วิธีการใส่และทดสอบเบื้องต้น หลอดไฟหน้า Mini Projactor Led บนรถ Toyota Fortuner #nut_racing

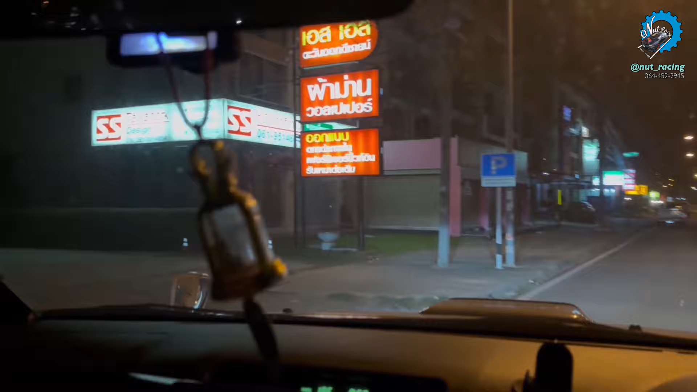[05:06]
ล้วลองดูอันนี้ไฟต่ำนะครับเห็นไห
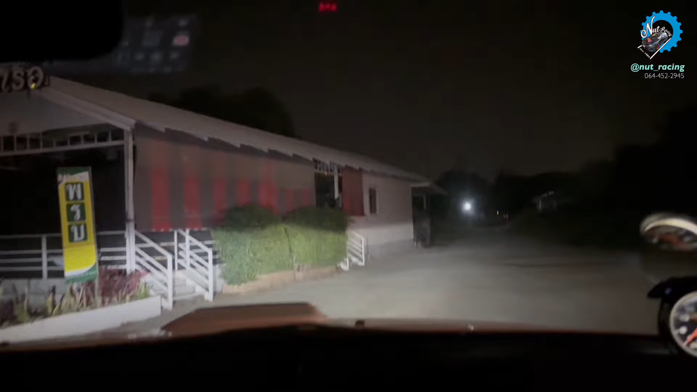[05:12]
มอันนี้ไฟต่ำนะผมหดไฟสูงนะมันก็ไม่เท่าไหร่จริงๆอย่างที่บอกคืองี้มันช่วยมันเติมไฟ
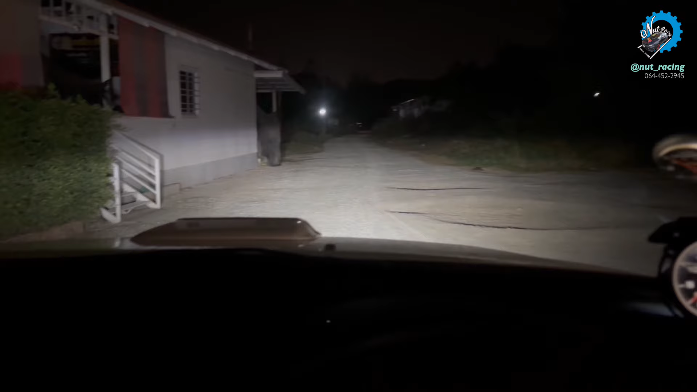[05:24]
มันเติมไฟมันใช้คำว่าอะไรอ่ะมันเติมให้ไฟสูงเนี่ยมันเติมไฟให้ไฟมันเพิ่มขึ้น